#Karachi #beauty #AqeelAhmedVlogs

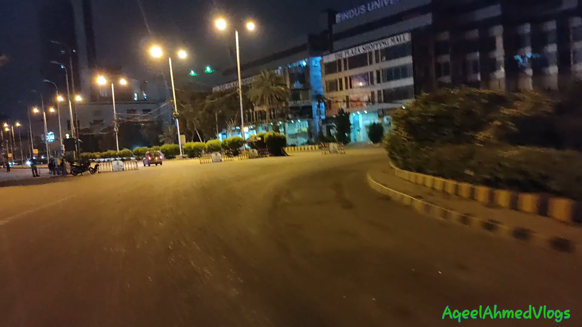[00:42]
दोस्तों आप लोगों ने दो तलवार बिहाइंड देख लिया, अब हम जा रहे हैं तीन तलवार की तरफ।
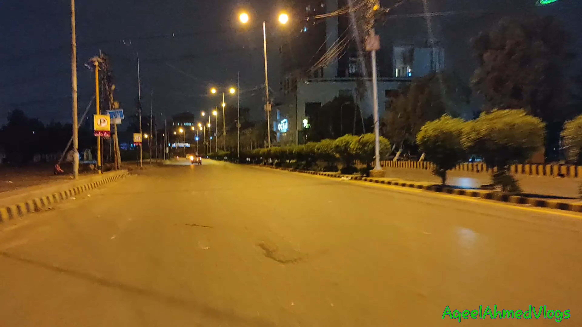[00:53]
यहाँ पे अंडरपास भी आएगा, हम उसको क्रॉस करेंगे और तीन तलवार का आगे तक व्यू कैसा है वो आप जरूर देखने को मिलेगा आपको। इसी तरह वीडियो हम आपको आगे तक दिखाते रहेंगे, आप हमारे साथ रहिएगा और इन्जॉय करें इस बाइक के शोर की आवाज़ को भी, इन्जॉय करें आप लोग।
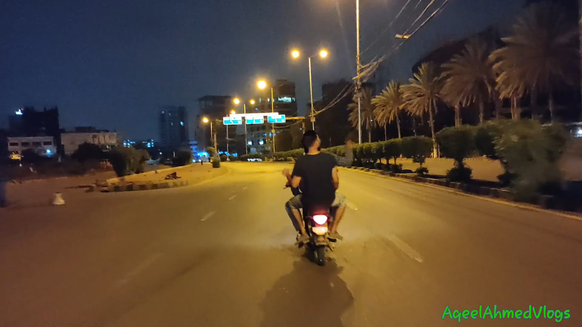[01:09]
रात में देखेंगे सी देखें ओशन टावर,
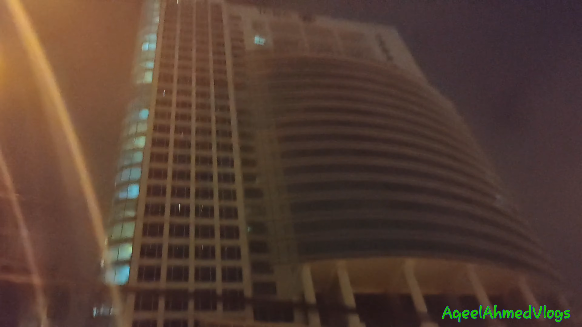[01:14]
या आपको ओशन टावर दिखा रहे हैं इस तरह का जो है व्यू आता है। इसी तरह और इस तरफ देखें आप किस तरह सूरत हाल है। अब हम
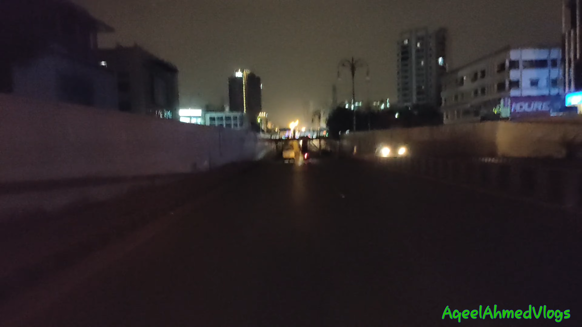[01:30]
अंडरपास आ चुके हैं और उसको हम क्रॉस करेंगे, वो देखिएगा।
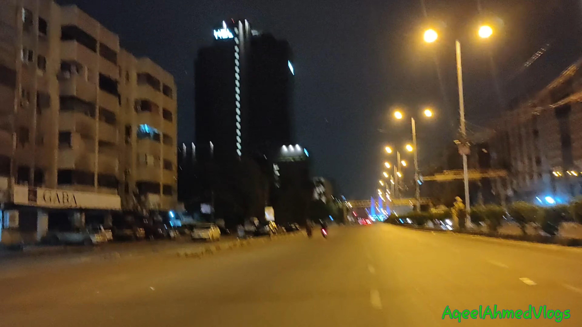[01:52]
दोस्तों ये देखिए HBL की न्यू बिल्डिंग जो कि न्यू तामीर हुई है, काफ़ी खूबसूरत मंजर शो कर रही है रात के टाइम।
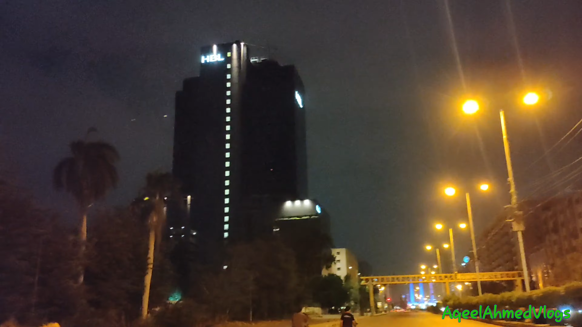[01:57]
और देख लें जैसे कि हमने सोचा आप लोगों के साथ भी शेयर करें, आप सामने देखिए कितना खूबसूरत लग रहा है तीन तलवार,
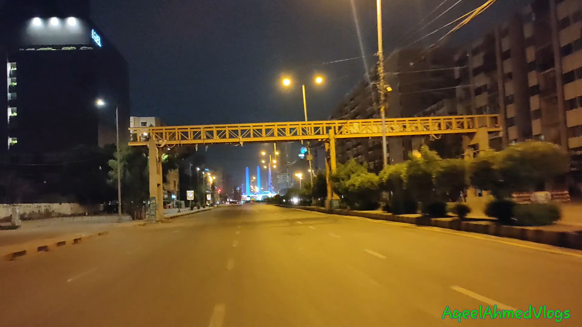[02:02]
जो कि कराची की खूबसूरती को वाजे करता है और एक फेमस जो है जगह है। अगर कभी भी किसी को लोकेशन समझानी हो तो वो आसानी
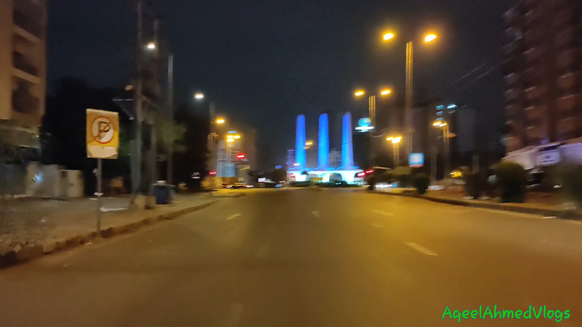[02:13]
से बासानी आप पहुँच सकते हैं खूबसूरती देखें तीन तलवार।
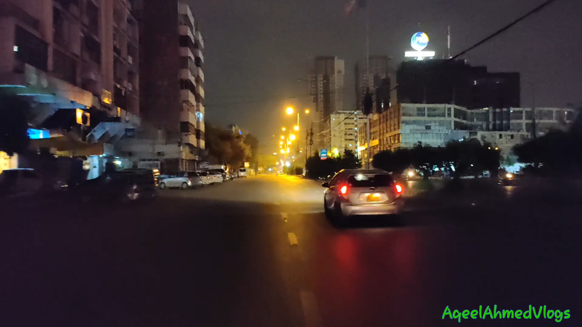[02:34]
दोस्तों हम गुजर रहे हैं एक जो है फ्लाईओवर के ऊपर, हम आने वाले जो कि रिलेटेड है यहाँ के रोड की खूबसूरती, ये कराची का सिटी ऑफ लाइट जैसे कि आप लोगों को पता है,
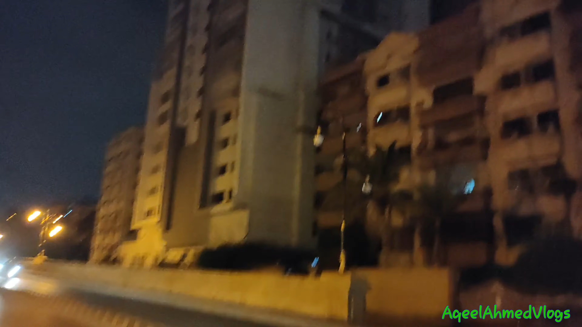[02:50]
रोशनियों का शहर है, रोशनियाँ आप लोग देख रहे हैं और हम सिर्फ मेहनत आप लोगों के लिए कर रहे हैं। पीछे हमारे काफ़ी ज़्यादा ट्रैफिक भी आती है,
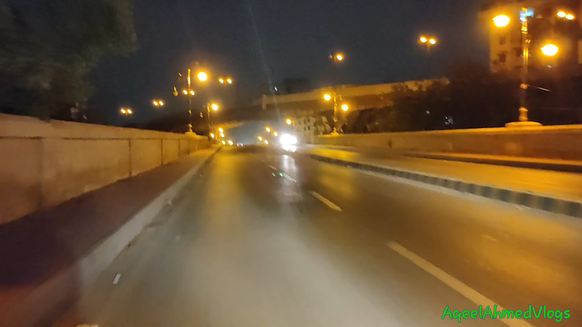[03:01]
देख लें आप कि ट्रक वाला हमें डिस्टर्ब कर रहा है, आप लोगों को जो है वीडियो सही तरह इन्जॉय नहीं करवाने दे रही है। लेकिन आप लोग देखिएगा, आप लोग देखिएगा, पीछे नहीं हटिएगा, ये देखिए खूबसूरती आप लोग।
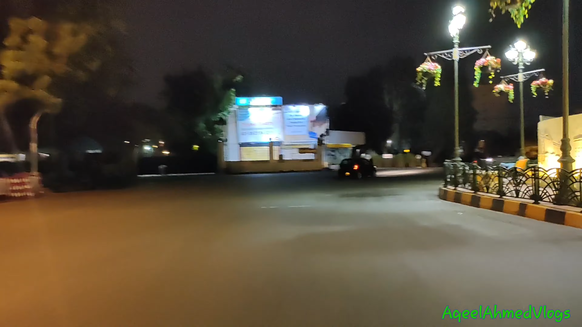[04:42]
आप ये देखें हम पहुँचने वाले हैं शारे फैसल की तरफ और ये व्यू तो हम आपसे ज़रूर शेयर करेंगे।
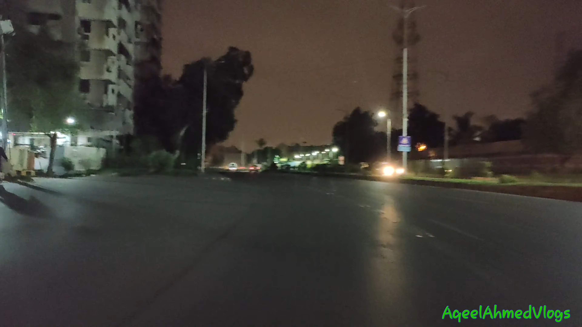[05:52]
कुछ जगह पर आके लाइट्स ऑन हैं, तो हम आपको दिखाएंगे। इसी तरह रहेगा हमारे साथ।